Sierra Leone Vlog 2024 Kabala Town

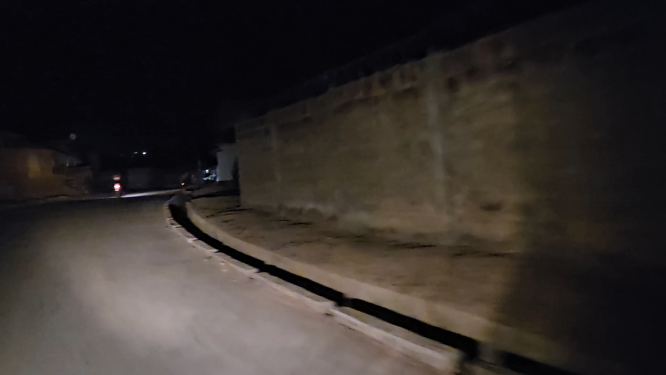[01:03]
We go towards that traffic light, Kabala traffic light. And the traffic lights are the way people need to reach for safe.
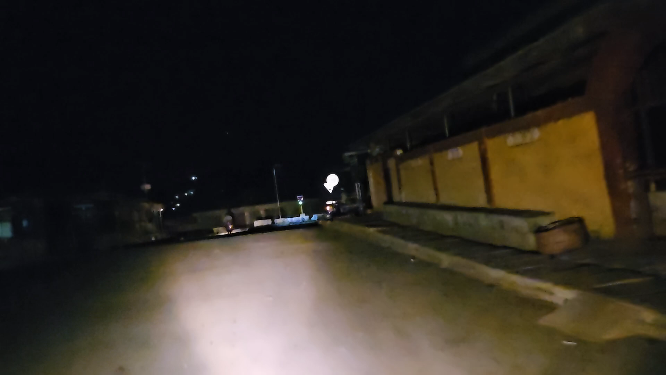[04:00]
The wonderful traffic lights where people need to wait for. Now this traffic light me like, you see? They need to wait for yourself. No.
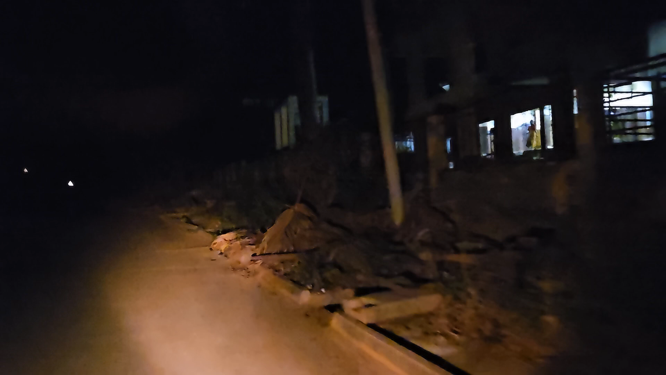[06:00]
Explore with House of Happiness. This is night time for Kabala.